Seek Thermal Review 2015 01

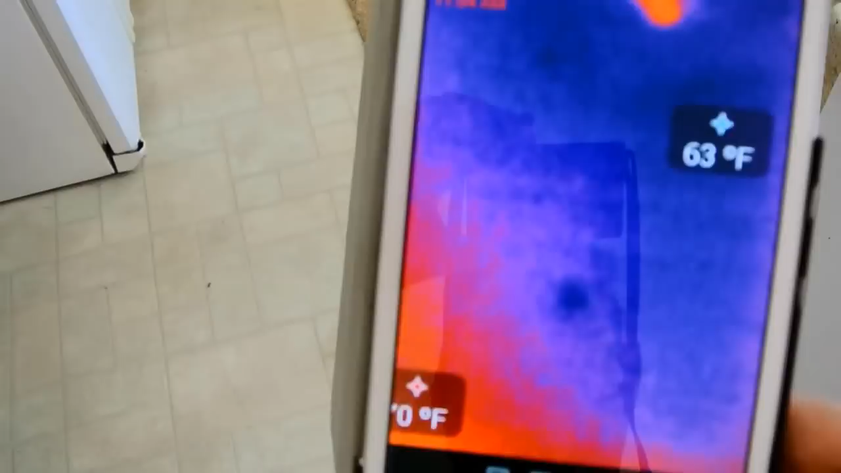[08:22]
So, you can see he's the high of 84 with the carpet being 64 in the background.
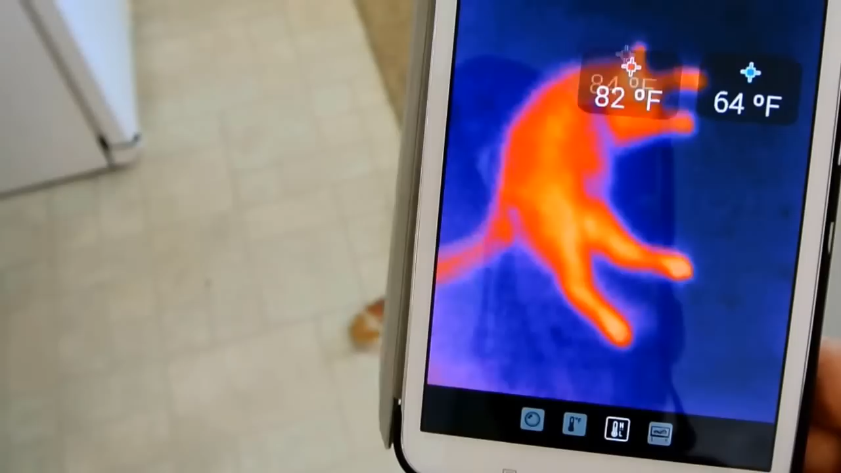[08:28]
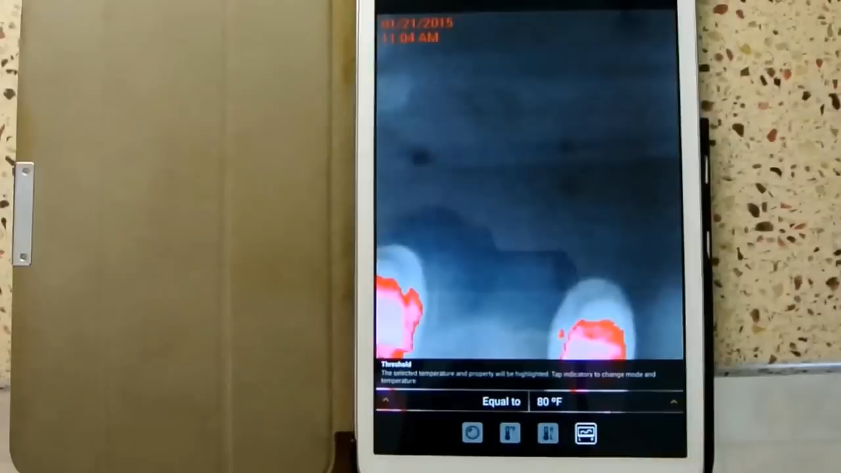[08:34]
Another feature we have and the last mode is actually a threshold mode where basically it's going to give you a grayscale image and
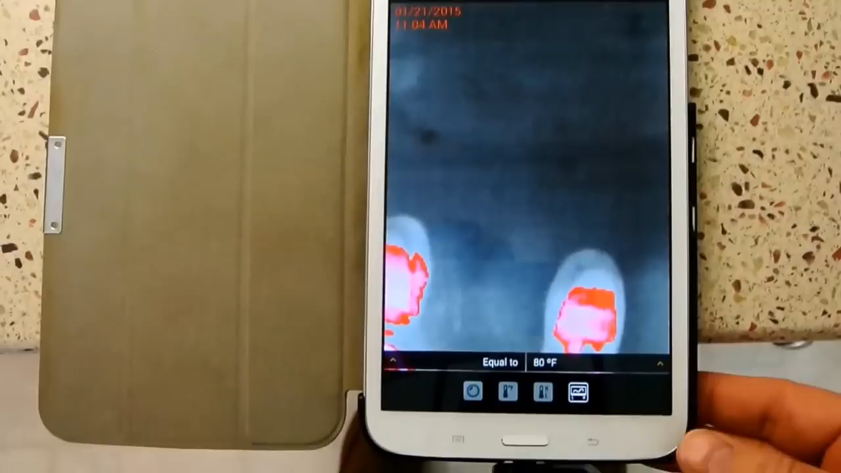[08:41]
then you can set either above, equal to, or below a certain temperature.
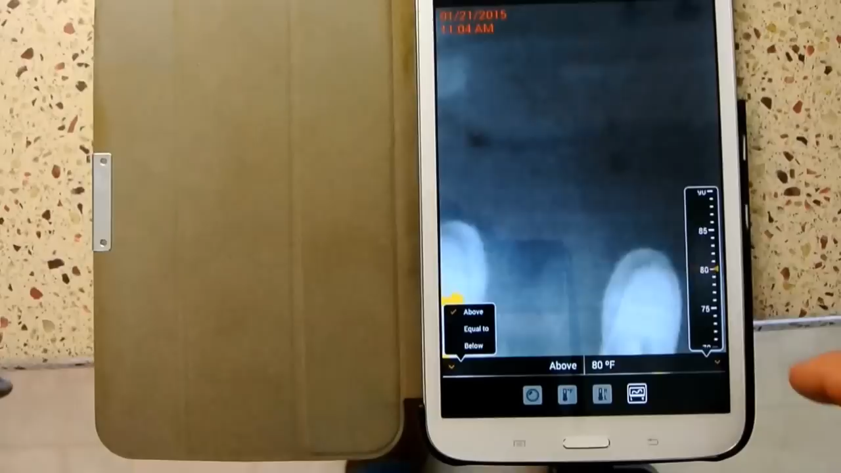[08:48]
Now, the temperature range on this is pretty extreme, 475 down to minus 5.
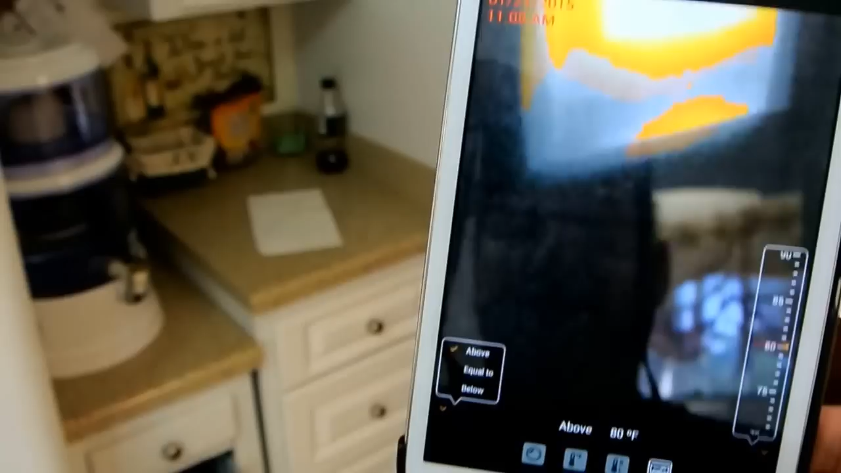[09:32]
As I'm going around, I'm looking at the oven, which I have set to warm so it's not blazingly hot, but there you go, there's where all the heat loss is coming out of the oven.
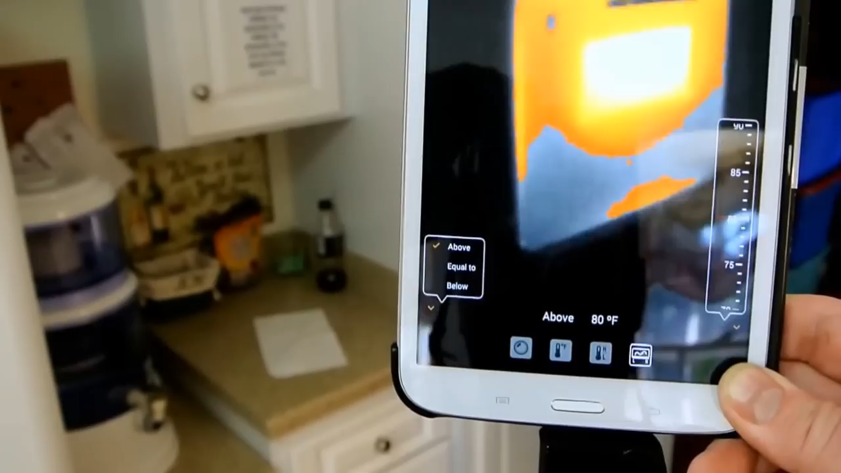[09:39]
Okay, we're back to regular camera mode on the Seek camera.
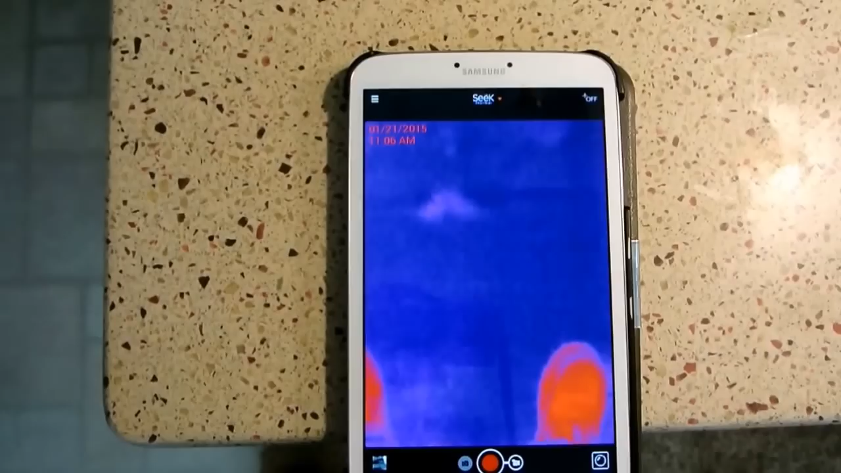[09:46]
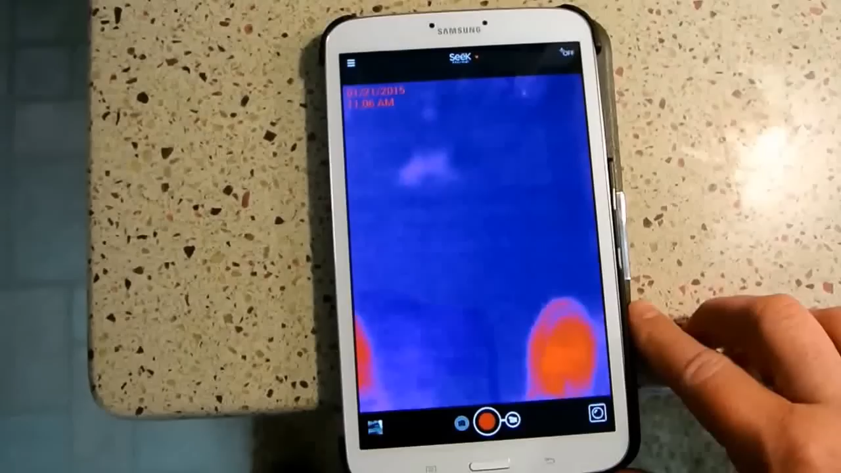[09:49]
As I said, you can record videos and JPEGs.
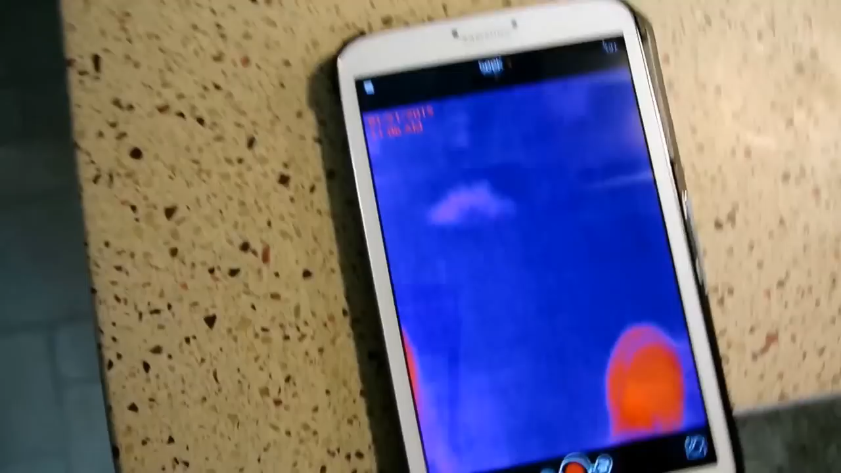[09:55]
One other neat feature, let me see, this is maybe a little bit hard for me to do,
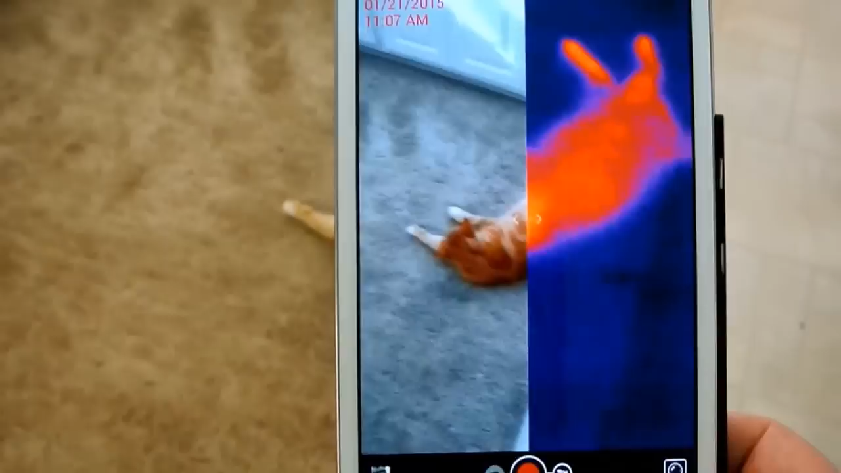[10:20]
And the reason for that is this Seek camera has a 36 degree viewing angle.
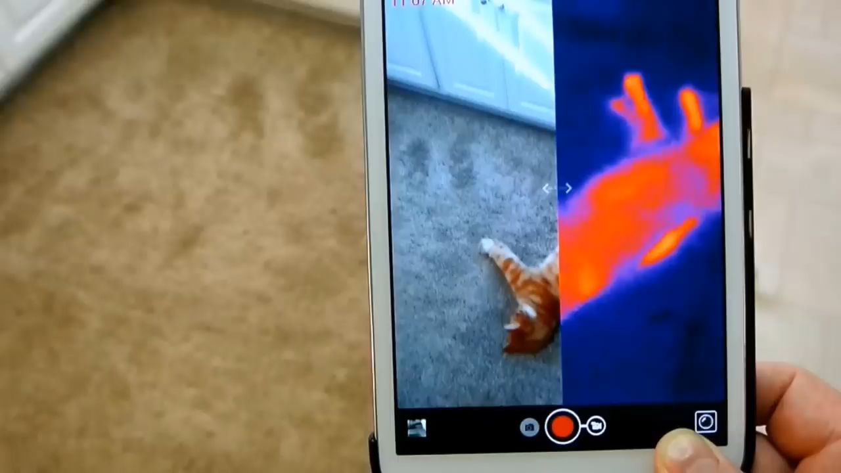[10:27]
The camera for the tablet has a much wider viewing angle, so your image just don't match that.
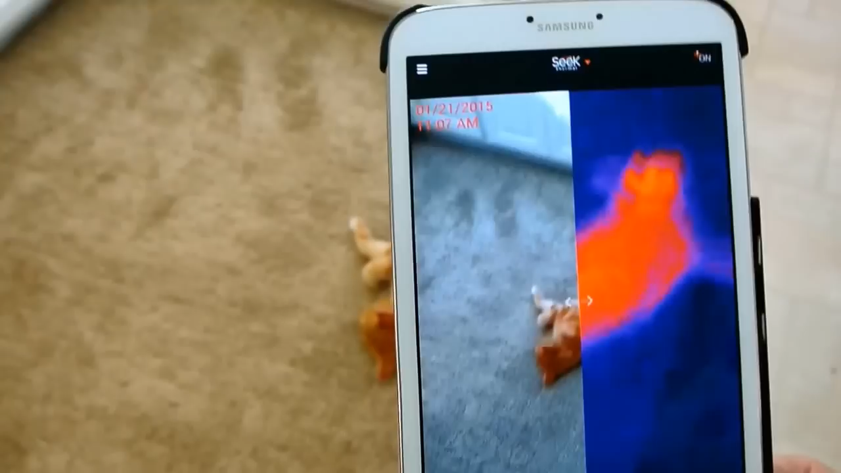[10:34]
And one camera's down here and the other camera is up at the top of the tablet on the back side.
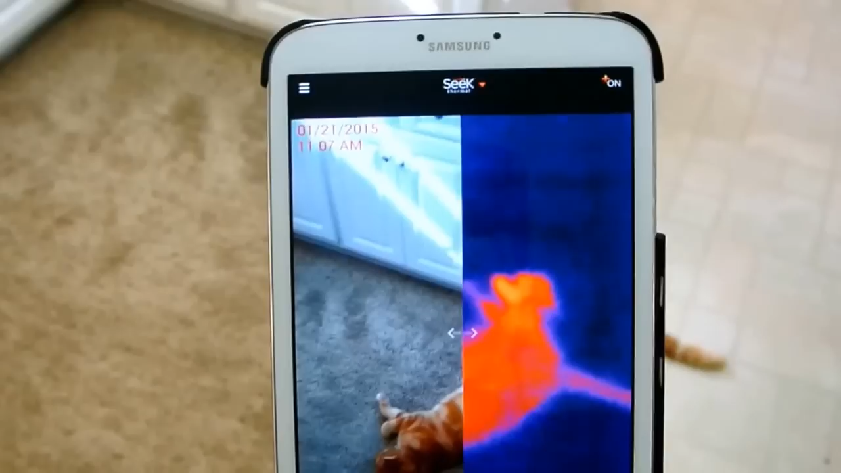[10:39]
So, this is useful to allow you to say, okay,
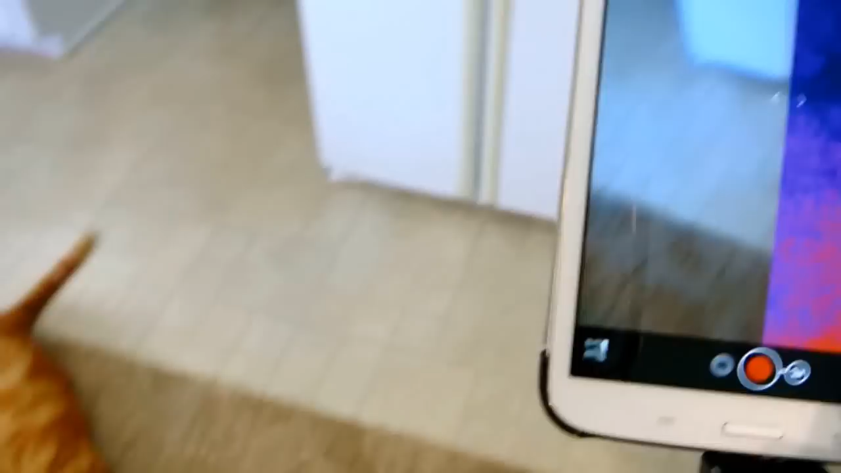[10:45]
if I go over here and I'm looking at that and I can tell that's another, but maybe not.
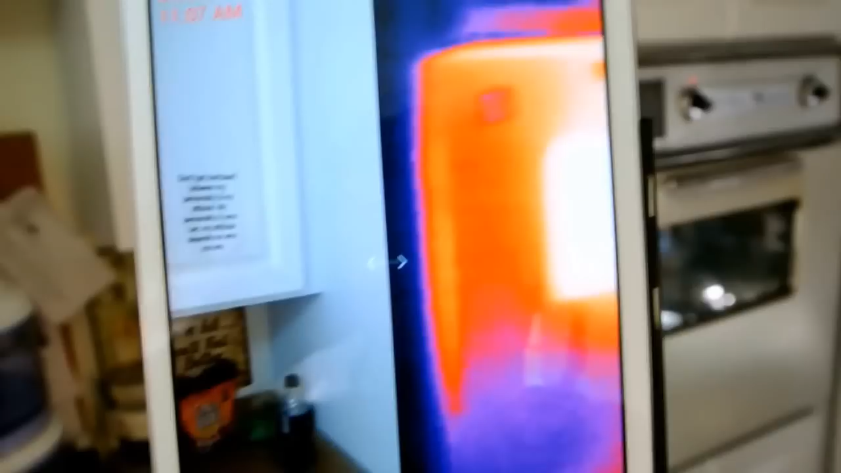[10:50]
You know, if I can't, well, I can give you an idea of what I'm actually looking at so you can correlate your image also on that.
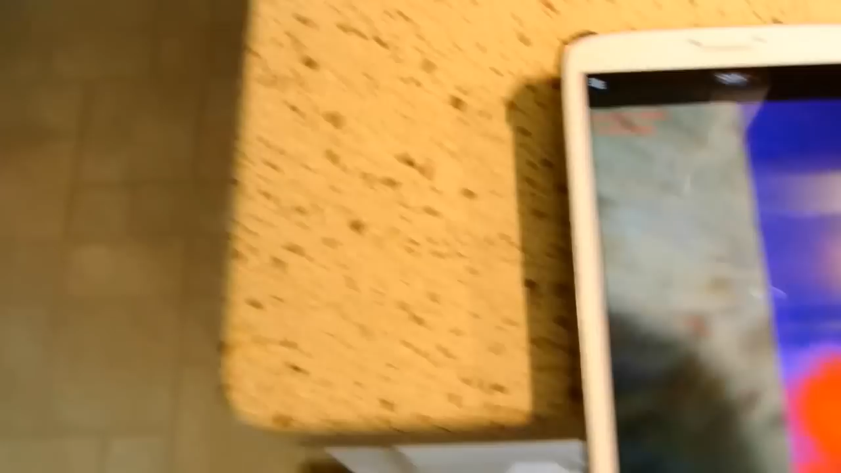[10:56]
You can, you can swipe it across and kind of,
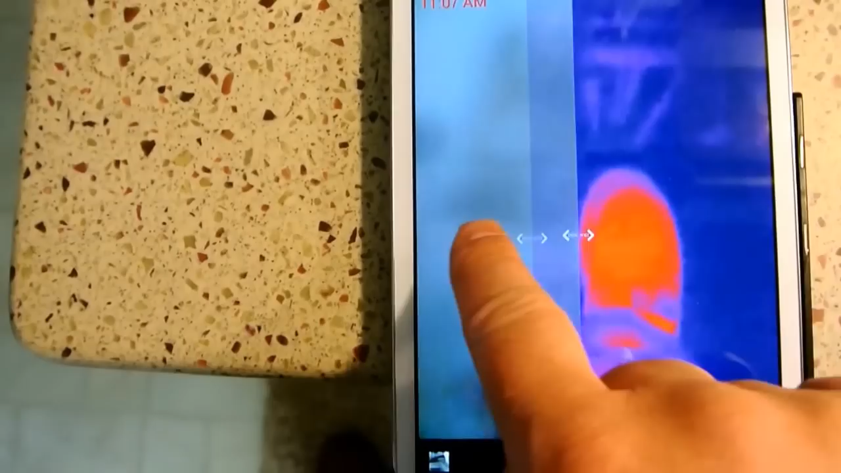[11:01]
you know, it gives you the ability to split screen however you so desire.
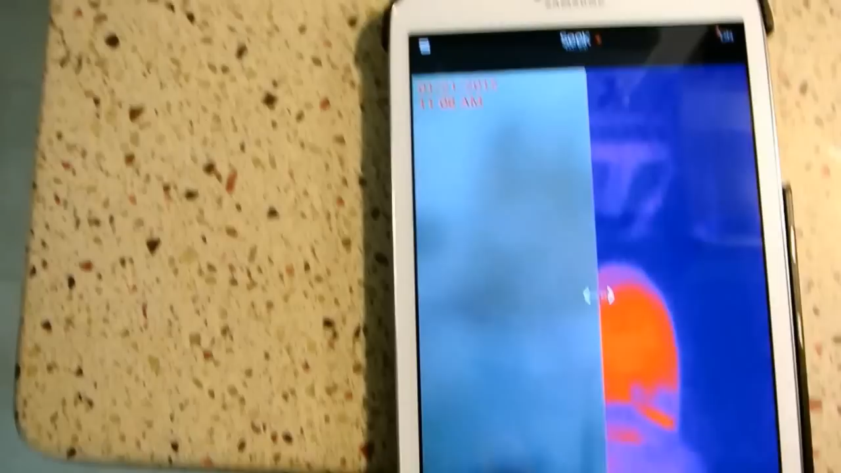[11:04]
So, that is, that's it. That's all the software. That's how this Seek camera works.